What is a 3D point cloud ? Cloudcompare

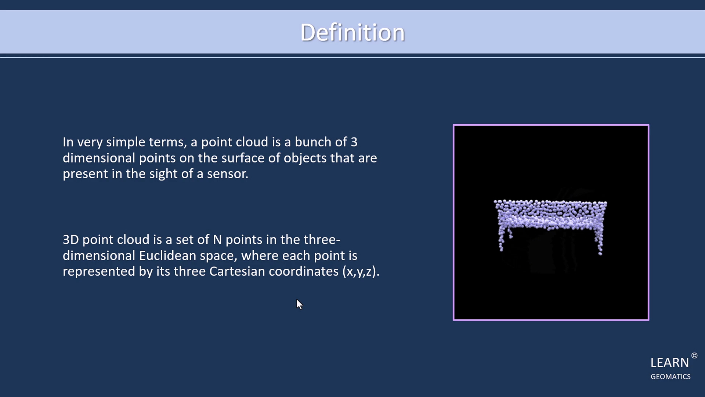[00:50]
to give you a better idea of what a point cloud looks like here's an example let's say we want to capture the surface of a lounge a sensor capture points on the surface of the lounge and those points would be stored as a point cloud each point represents a
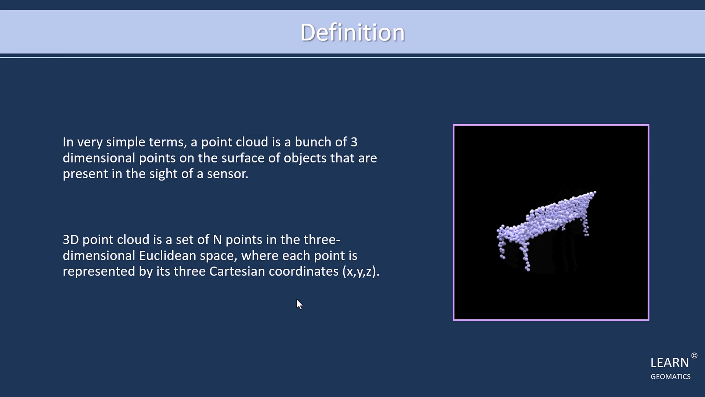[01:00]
specific location on the lounge's surface and the point cloud as a whole represents the shape of the lounge as we discussed earlier a point cloud
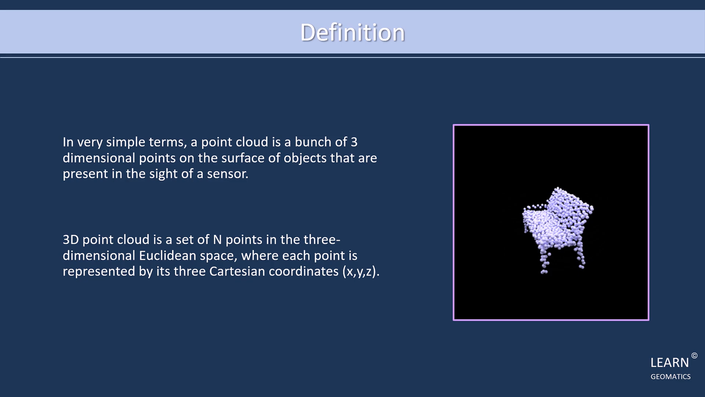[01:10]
is a set of endpoints in 3d space where each point is represented by its three Cartesian coordinates these coordinates are typically measured in meters or feet